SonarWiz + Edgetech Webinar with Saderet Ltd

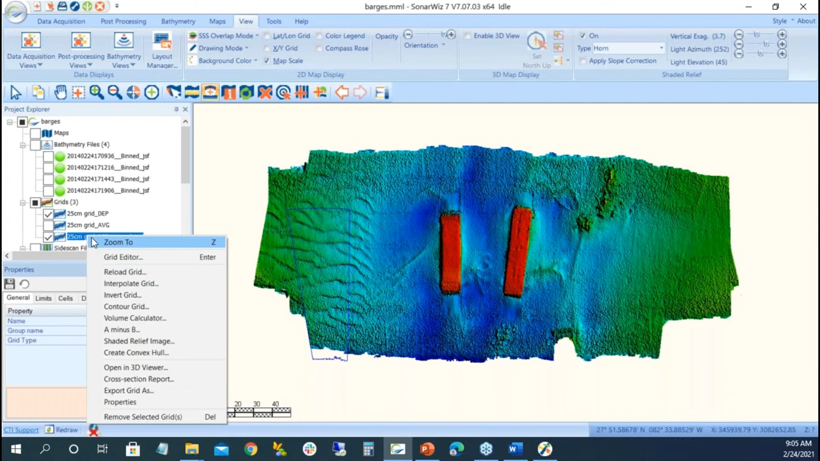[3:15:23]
Completely cheating, but we want to make a nice surface. There we go. What about contours? Well, in this grid, right-click, contour grid. Boy, these offsets are really high. I'll make 50 centimeter contours. I'll make DXF files. I probably should have done 50 centimeters. So we can do our elimination. These are all GeoTIFF images. So that save project to GeoImage, where we did for the side scan, you can do the same for here.
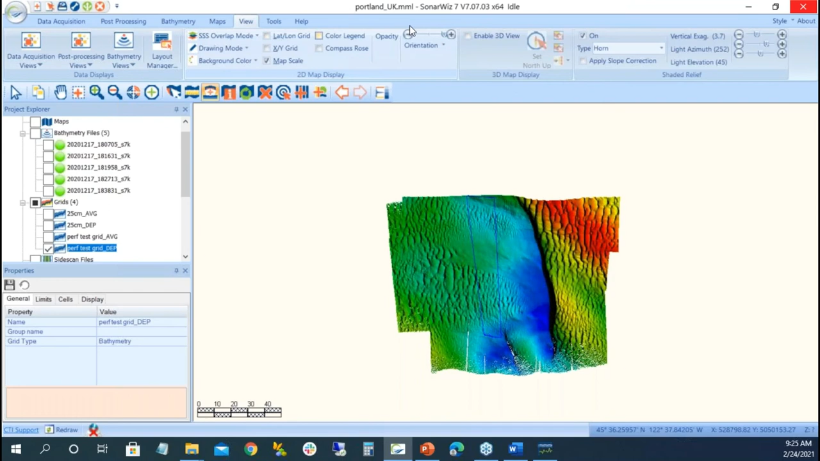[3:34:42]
Now, it looks pretty good. But how did I get to this view? Under the view, I turned on my sun illumination. I can change my illumination. I can make it really dark, really light, or a different angle. But if I don't want that, I can simply just turn it off. And it's a 2D flat view. If I zoom in, these are grid cells. If I zoom in here, these are point cells. The other thing we have, let me turn this off.
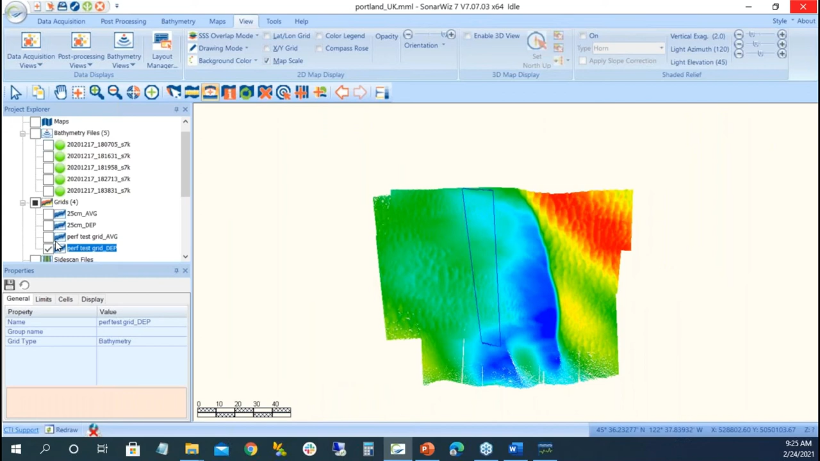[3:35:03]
We go back into our single line. In our display, I have this 3D editor, which is the same button.
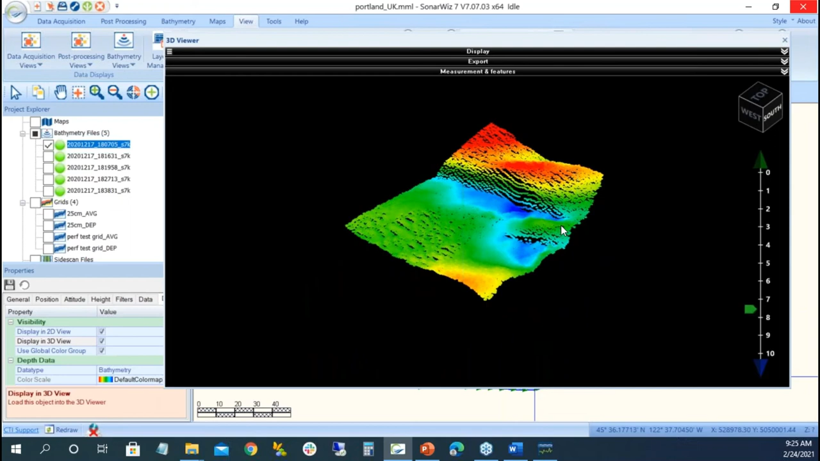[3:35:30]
But this is where we're going to do more of the draping of the side scan. Well, this S7K has backscatter snippets, you know, intensity.
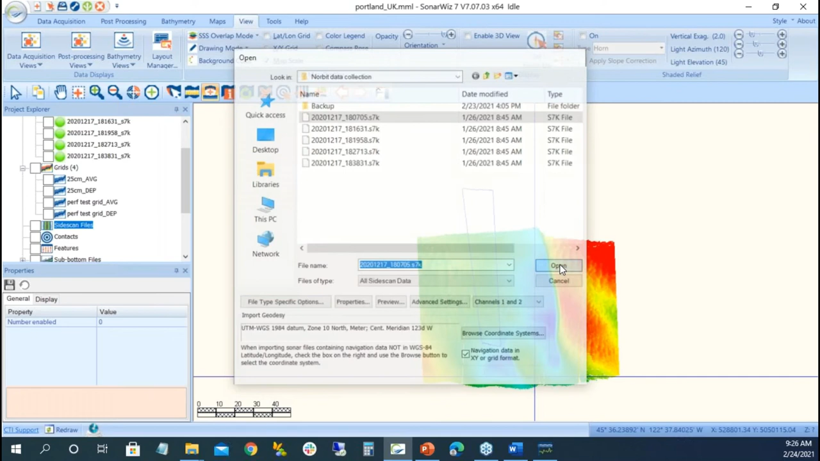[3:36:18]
And I take off my BAPI, and there's my side scan.
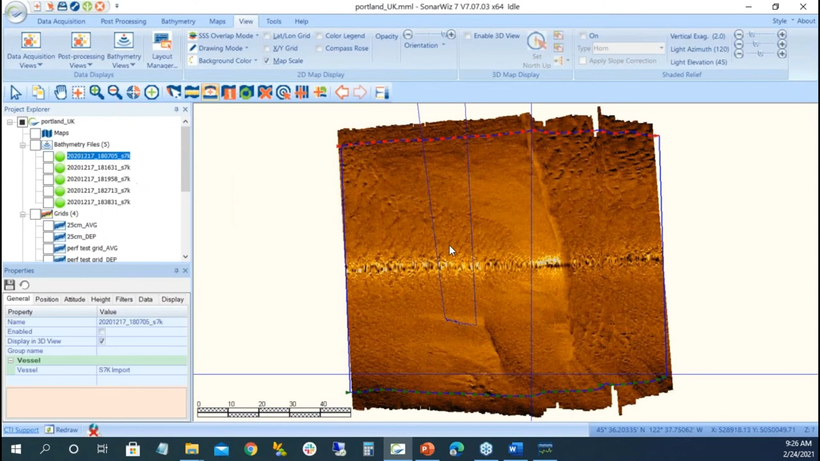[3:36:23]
So we can see that these multi-beam systems have this intensity backscatter. And once I have this intensity backscatter,
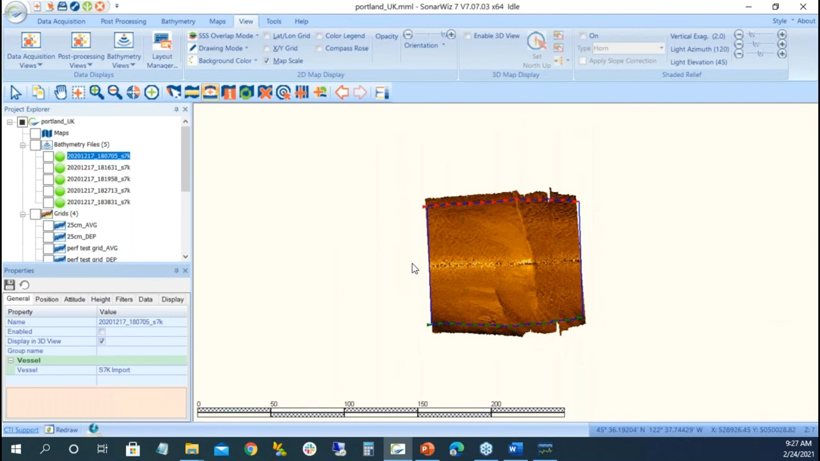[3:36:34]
or whatever we call it nowadays, bottom track,
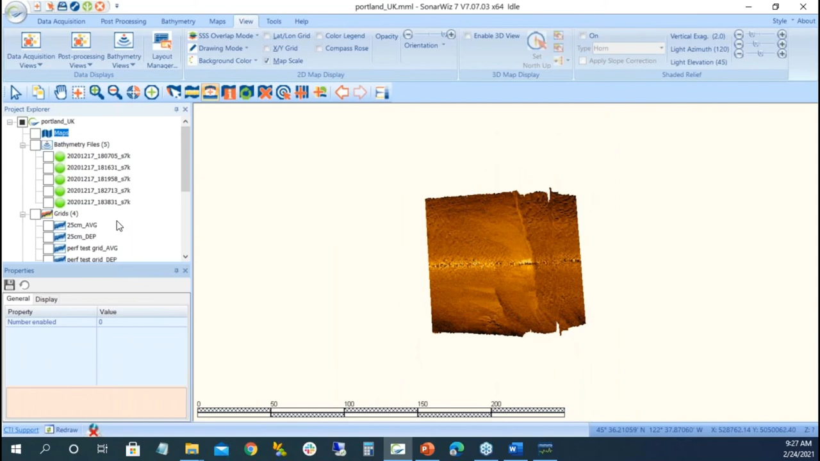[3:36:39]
as we did before, so side scan, right click, bottom track. Bottom track should be spot on, but once in a while it misses. So I'm going to remove the points.
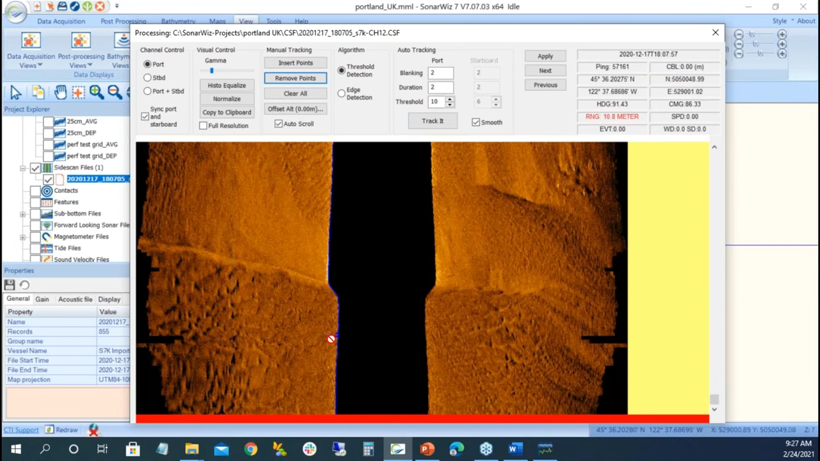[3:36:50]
Sometimes it doesn't always work out perfectly. I can change the color. Remember how we did the color? Where's my color bar?
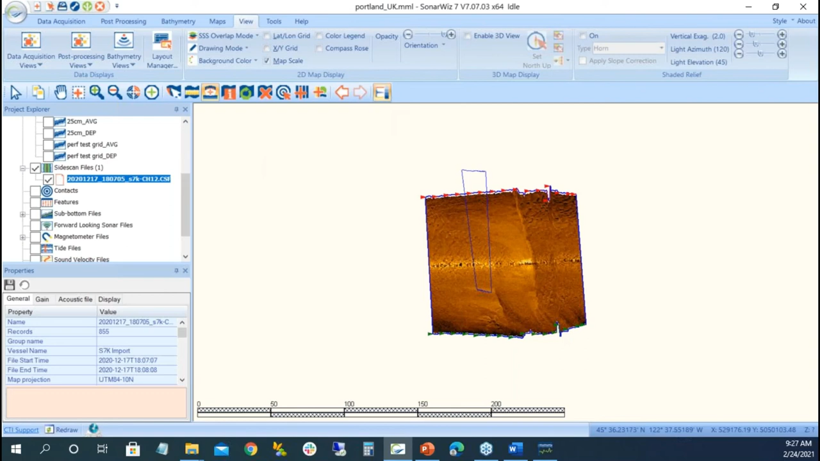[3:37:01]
It's out here, which is now on my other screen. I'll dock it there. So on my side scan, I don't want to have bronze. I want to have jet. Oh, that's a really bad color.
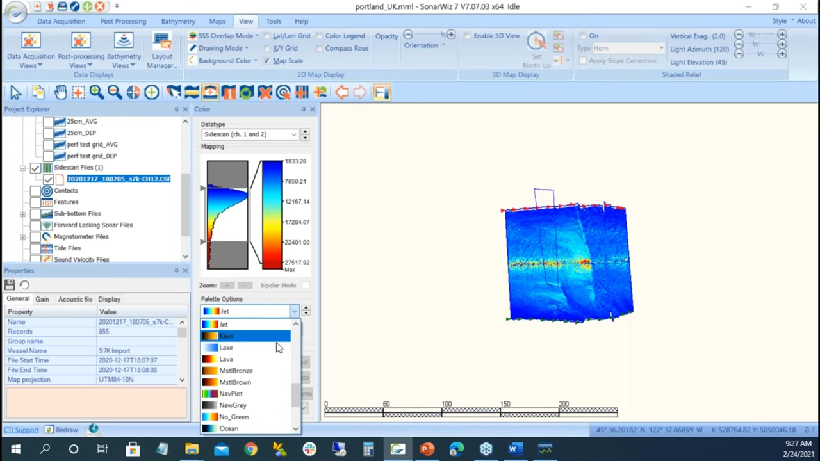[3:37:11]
I'll do brown. Oh, that's too dark. Okay, grayscale.
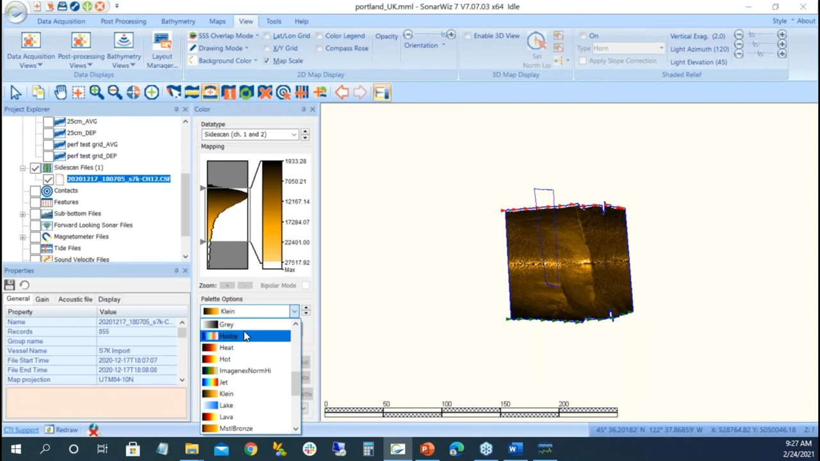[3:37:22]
And maybe I want to invert it or not. So there's my color palette, my side scan. I can do the same thing as before, where I can make this as a geotiff and then start draping it. Zoom extent.
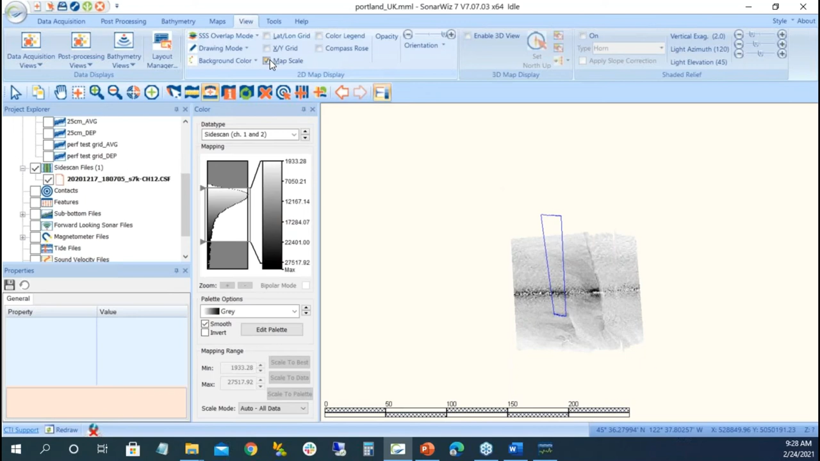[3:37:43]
Yeah, we really don't want to have the left right indigo that mail this scaling bar. Post processing, export, geo image. Save it. It's definitely a 32 bit. Portland UK. And this is too high.
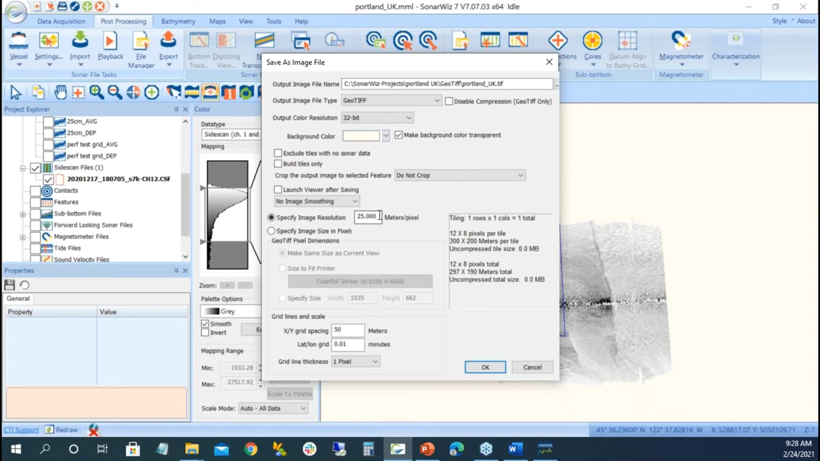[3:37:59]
So with our Baffi grid, which we had before, I'll do everybody.
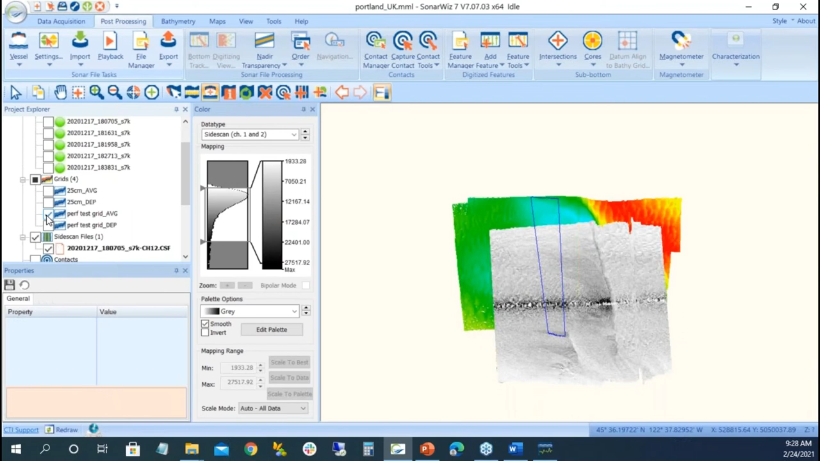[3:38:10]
Take off my side scan. And I have my Baffi grid as my 3D view.
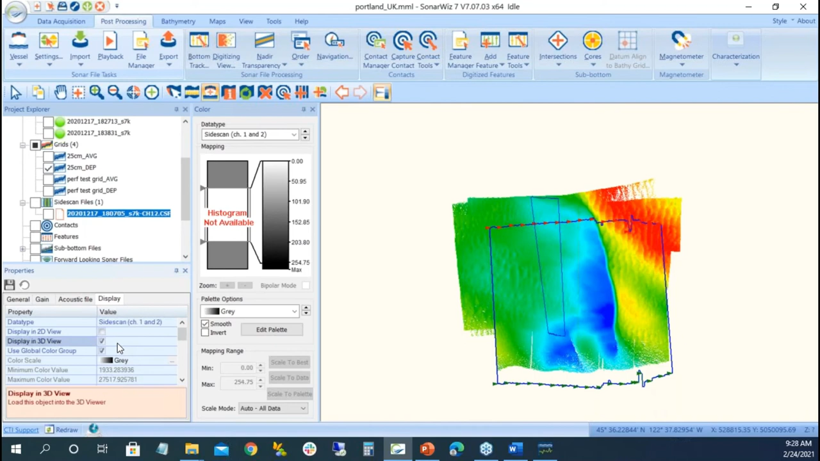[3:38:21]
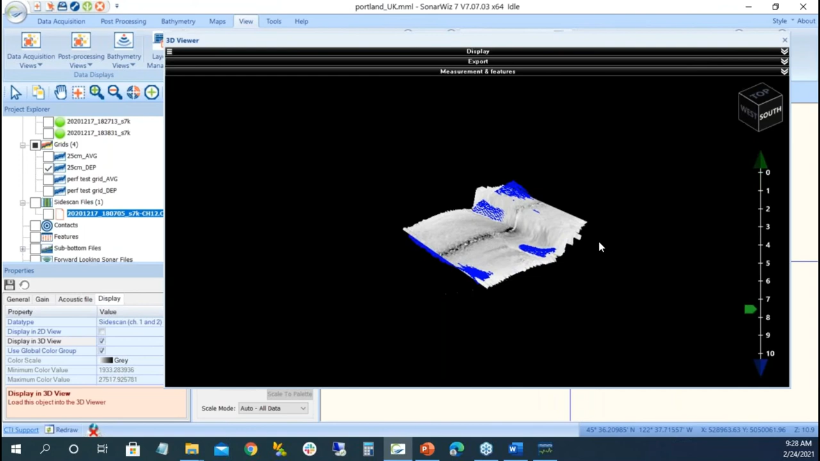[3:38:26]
Now let's clear everybody and start fresh.